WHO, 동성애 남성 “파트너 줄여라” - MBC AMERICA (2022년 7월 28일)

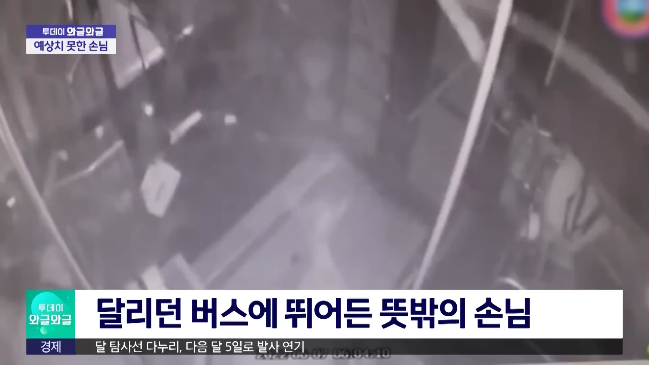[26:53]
엄청난 괭음과 함께 앞유리를 뚫고 들어온 정체는 어디선가 나타난 사슴이었는데요.